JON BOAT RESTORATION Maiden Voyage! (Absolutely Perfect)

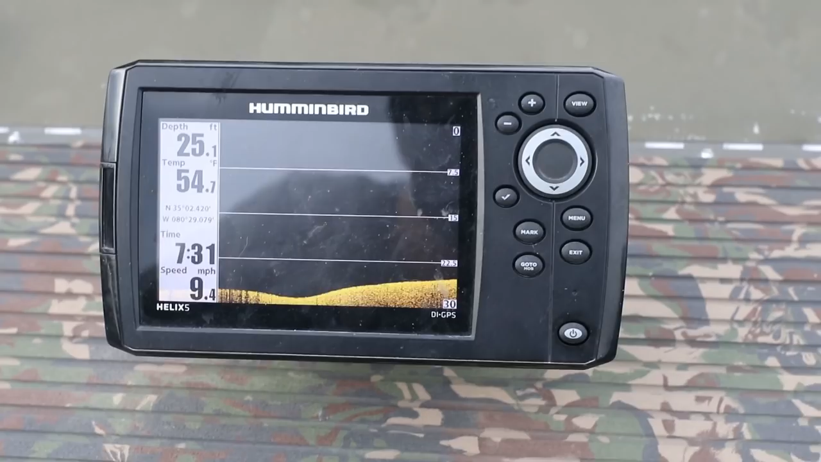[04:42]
On screen: depth 25.1 ft, water 54.7°F, speed 9.4 mph
We're not seeing nothing right now. There's a little bit of bait right there. Not a whole lot of bait. There's a little bit of bait. It's just not grouped up as much as I'd like.
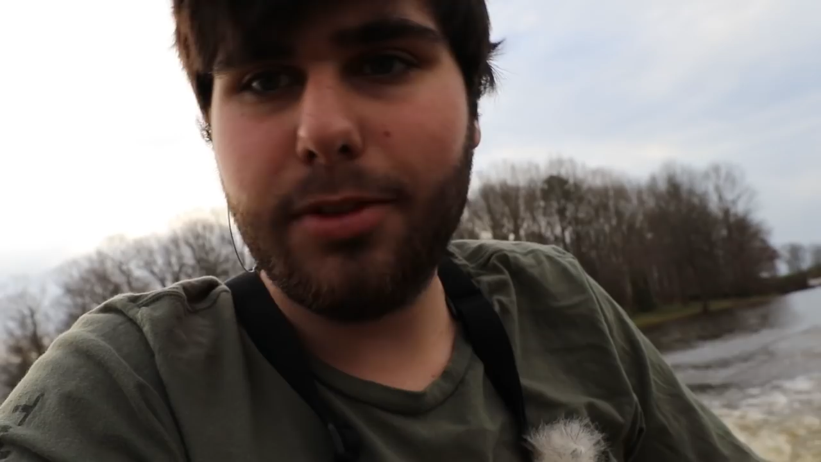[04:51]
No point in throwing the cast net for two pieces of bait. We gotta find the big school. Let's find these gizzard shad, boys. There's a little bit down here. There we go, there's a little bit.
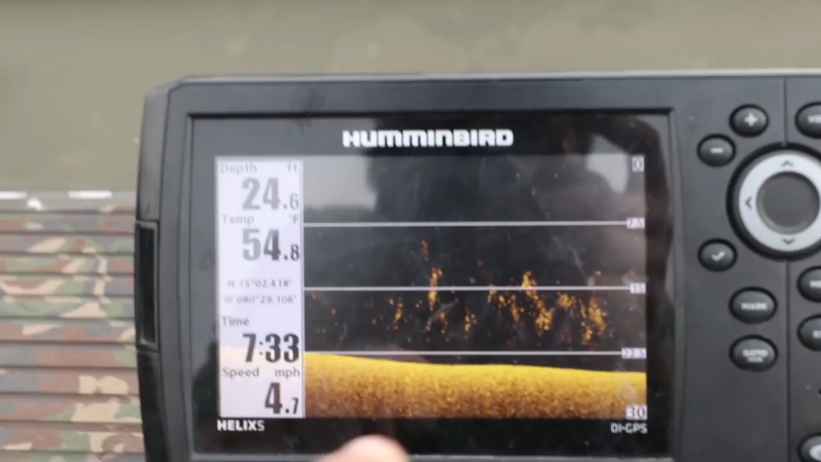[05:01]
On screen: depth 24.6 ft, water 54.8°F, speed 4.7 mph
All that right there, shad. We'll whip out the cast net, see if we can't catch them. Hopefully we'll catch some few, because that's kind of what we're relying on for bait today, boys.
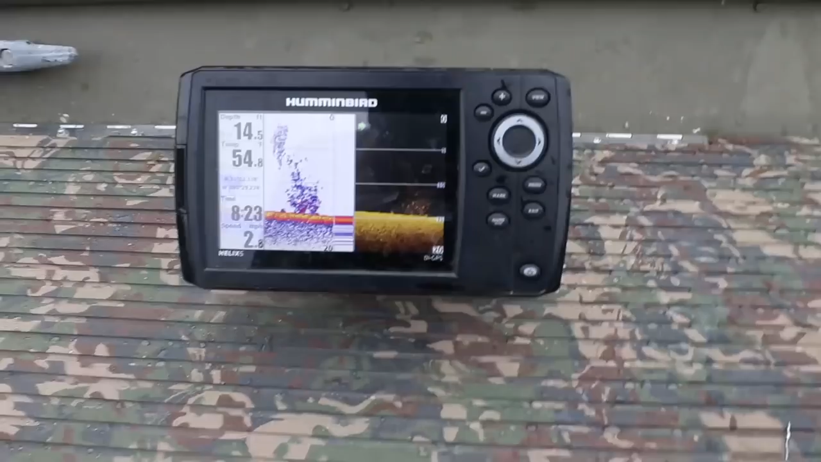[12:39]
Look at all the bait fish down there. It's a pretty good sign. I might throw on those real quick.
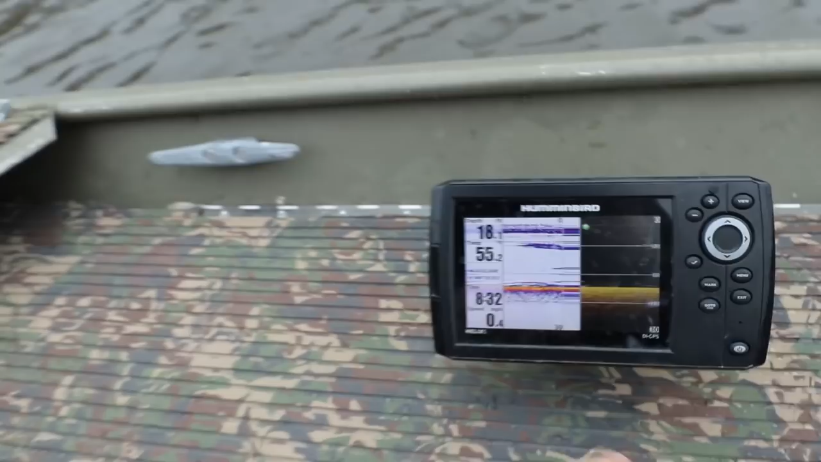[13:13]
I'm just running like 4 miles an hour. Obviously right now I'm not. If there looks like there's good structure or some big fish on the graph,
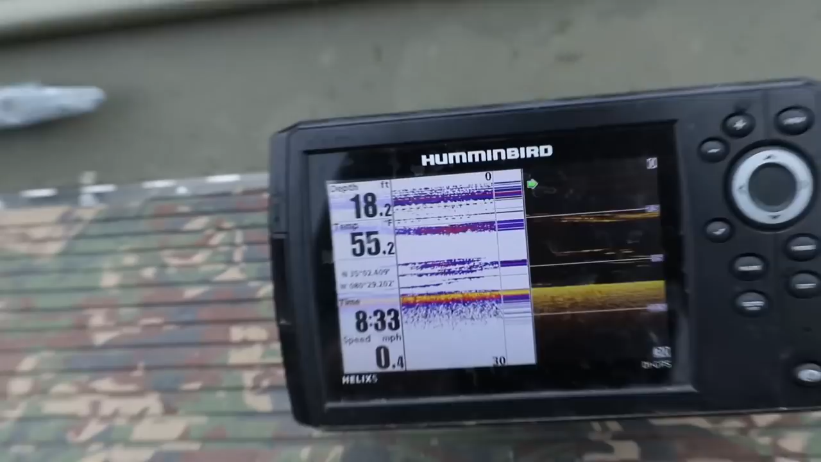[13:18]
On screen: depth 18.2 ft, water 55.2°F, speed 0.4 mph
I'll just hit this mark button and we're set, good to go. I have found about 4 places that I wanna try fishing.